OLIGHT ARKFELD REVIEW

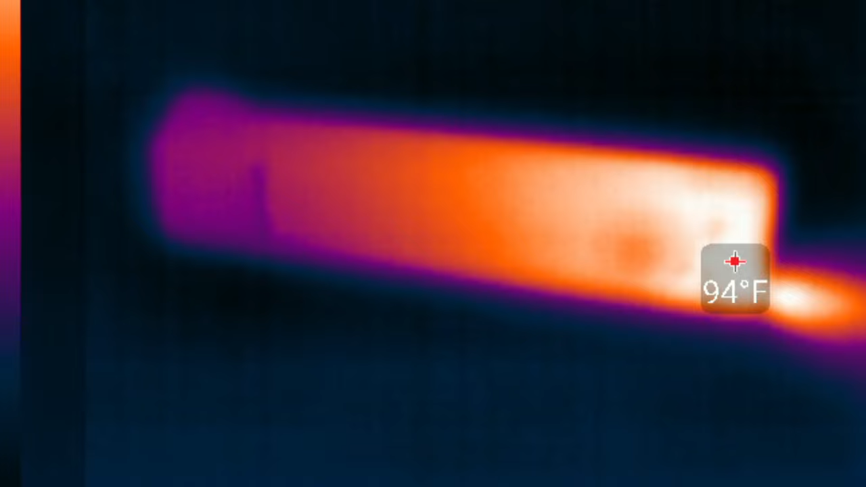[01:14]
On screen: spot 94°F
the Archveld reached a max thermal output of 102 degrees Fahrenheit or 38 degrees Celsius after about 3 minutes of use.